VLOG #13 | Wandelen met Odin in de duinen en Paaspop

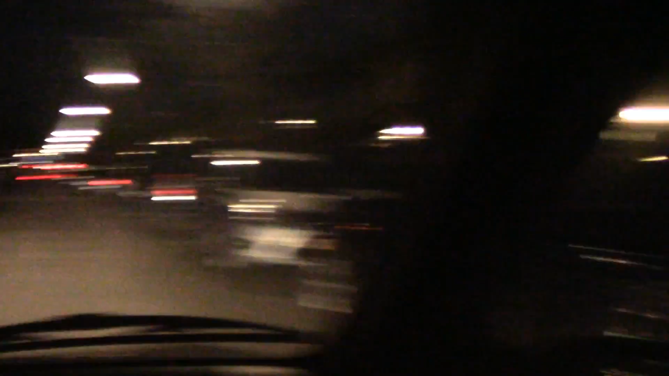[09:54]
Nee, aan die kant is het nooit druk.
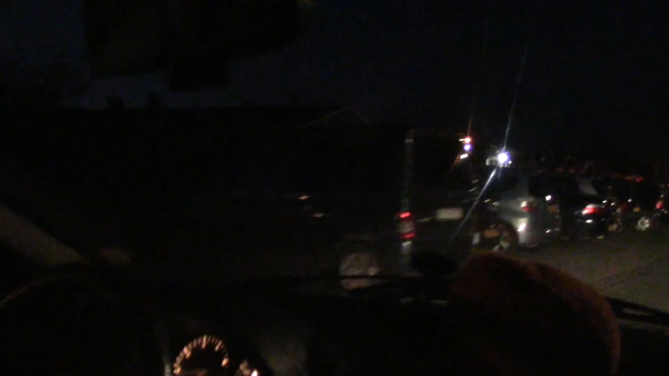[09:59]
Want hier zijn wel, hoe noem je dat, parkeerplaatsen. Maar het staat zelfs op het gras geparkeerd.
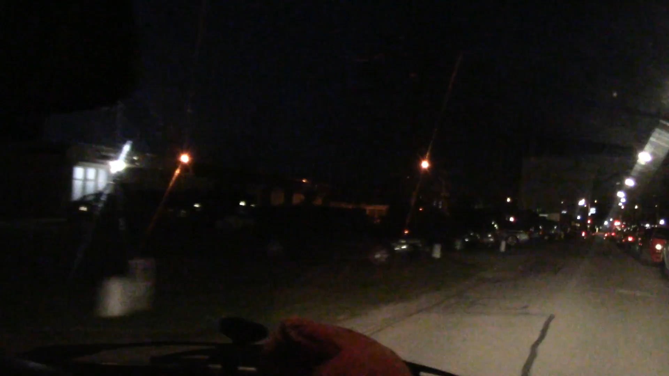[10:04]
Zo, ik weet niet hoe goed jullie het kunnen zien. Kijk, en dan fietsen we ook maar zo.
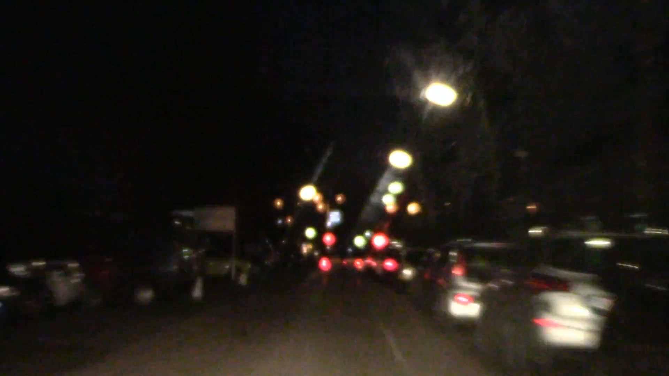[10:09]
Is het wel scherp? Nou, dat zie je nou niet. Maar midden op de weg. Want dat mag dan.